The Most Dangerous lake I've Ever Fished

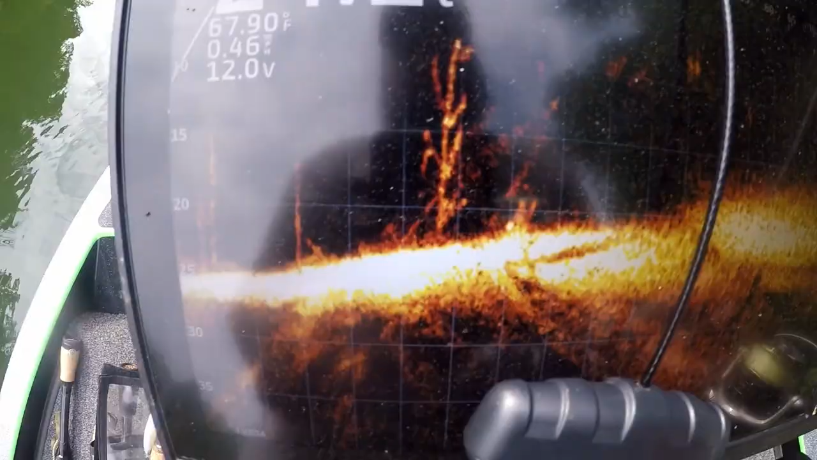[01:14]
On screen: water 67.90°F
All right, so that ain't the tree that I caught it out of, about 23 foot, but I've seen,
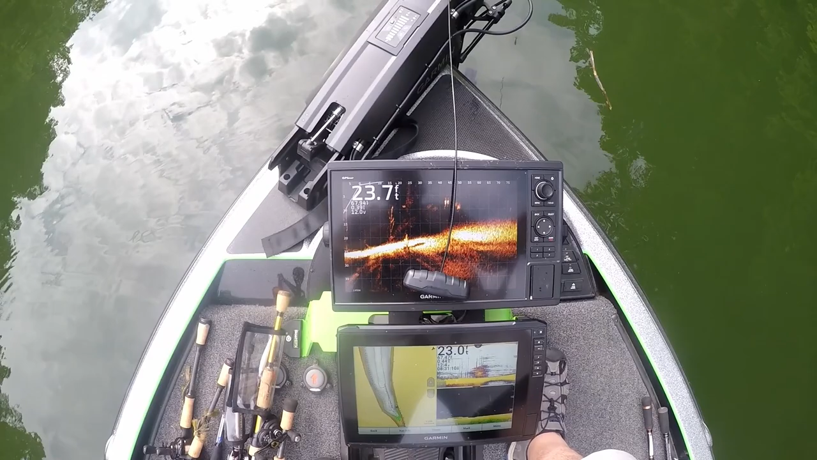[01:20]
as you can see right there, there's some big old dots, about 10 foot,